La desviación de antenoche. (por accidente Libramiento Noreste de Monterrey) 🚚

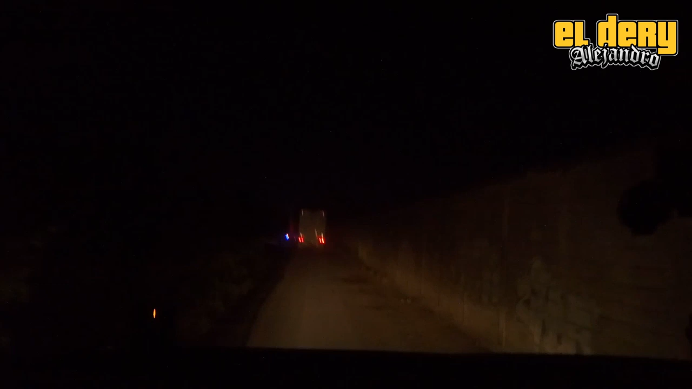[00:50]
Un urbano. Una pipa y un particular. Y pues está cabrón, banda. Hay que guardar la distancia.
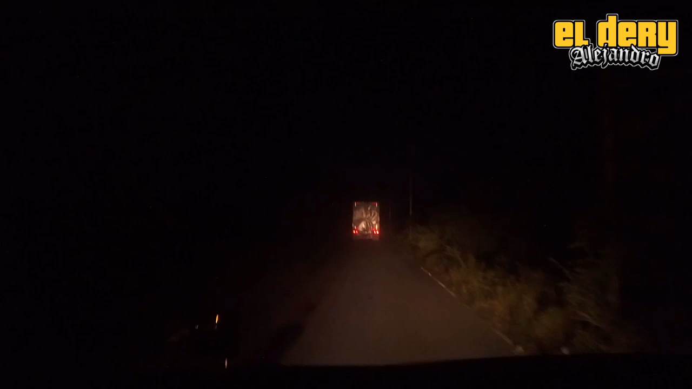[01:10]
Porque después ya no hay después. Después de un accidente ya nada es igual. Bueno, aquí estamos en el accidente fue aquí en el Libramiento Noreste,